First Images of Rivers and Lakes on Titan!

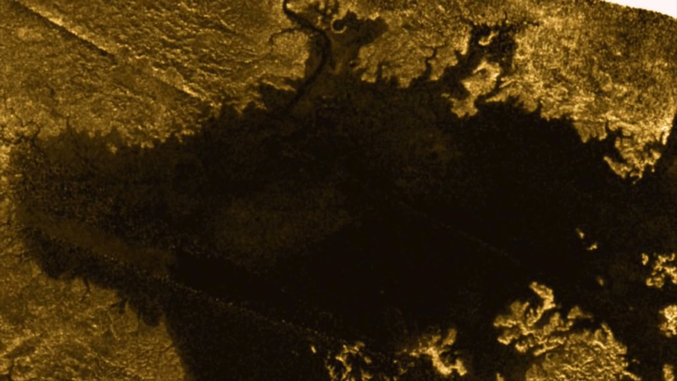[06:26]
From a purely optical point of view, the liquid methane accumulations on Titan hardly seem to differ from the waters on our terrestrial home. The liquids are present in an amazingly transparent form.
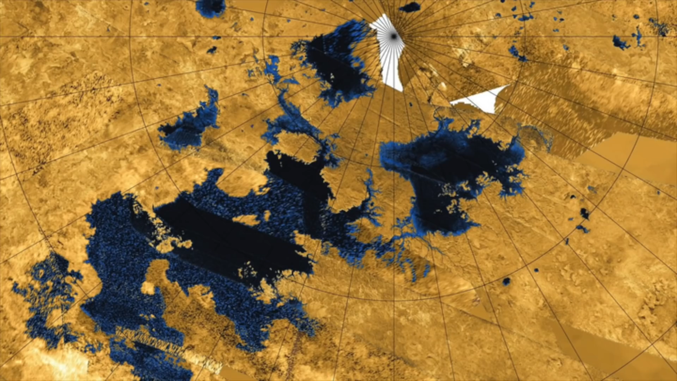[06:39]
Just how gigantic the dimensions of these galactic formations really are becomes clear to us when we take a look at the three largest methane lakes on Titan.
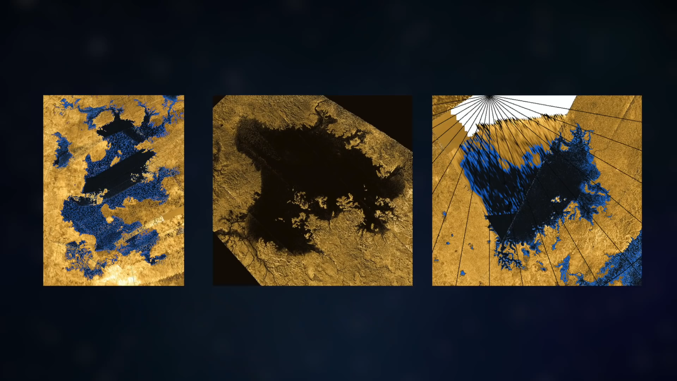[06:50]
These have been christened Krakenmare, Ligiamare, and Pungamare. Krakenmare alone covers an area of about 154,000 square miles.
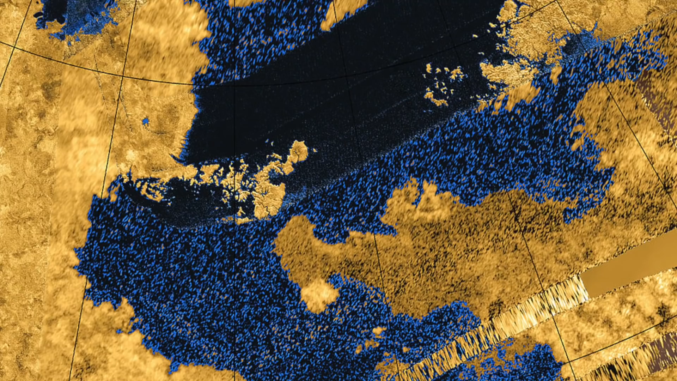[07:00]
By comparison, the largest terrestrial lake, the Caspian Sea, covers only 149,190 square miles.
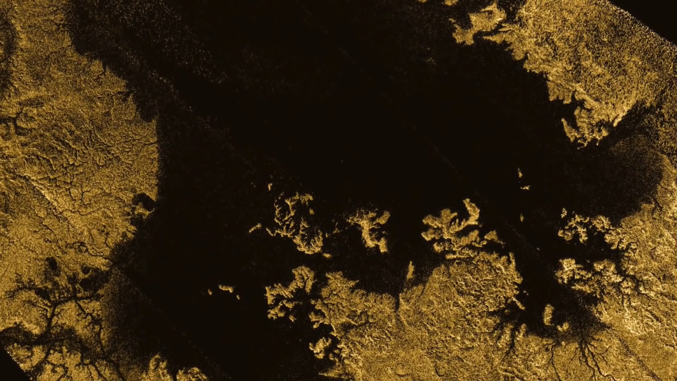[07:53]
For example, lakes located in the moon's eastern reaches present themselves as extensive, nearly ocean-like objects surrounded by shallow shoreline regions. However, if we move to more western areas,
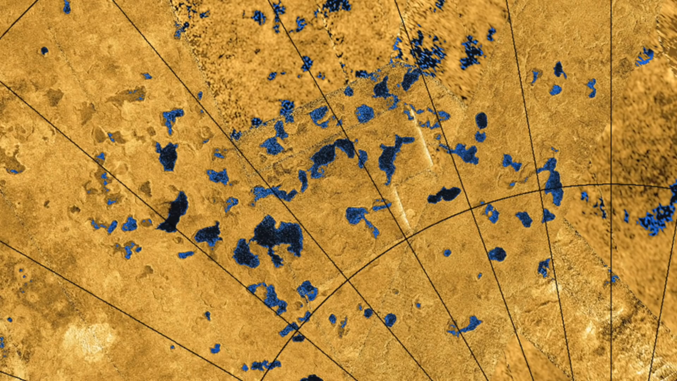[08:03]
we encounter hundreds of smaller methane lakes, often located on high ground with no direct methane inflow.
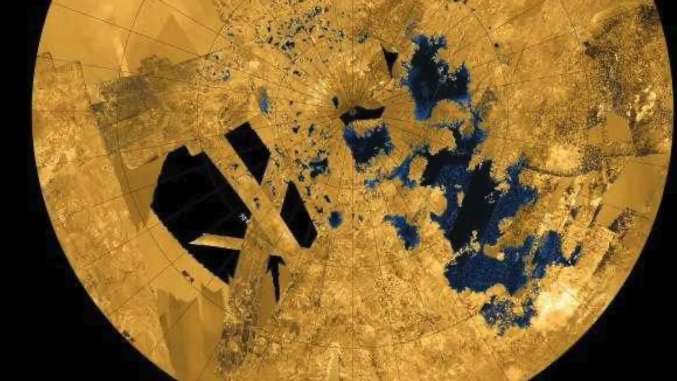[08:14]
As shown, the largest methane lakes on Titan extend to gigantic dimensions. However, their smaller counterparts are rarely wider than a half mile and
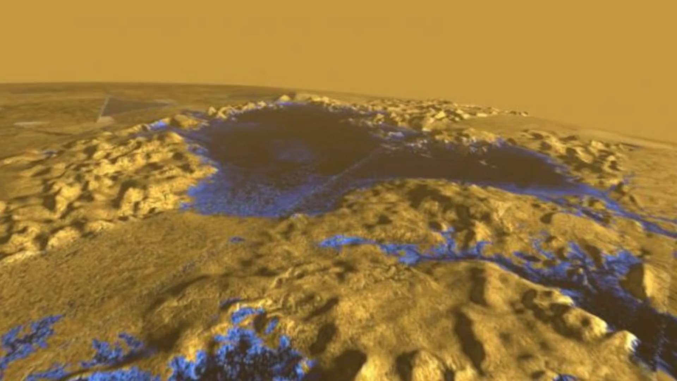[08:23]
at the same time they are graced by steep outer walls. The lakes, located in tropical latitudes of the moon, are fed primarily by underground rivers.